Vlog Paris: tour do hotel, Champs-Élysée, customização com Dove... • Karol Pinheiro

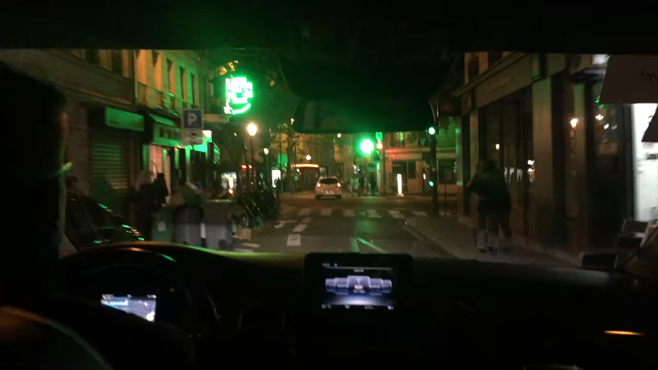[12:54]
Juro que ela tá ali Olha Tá escuro Tá de noite Mas tá valendo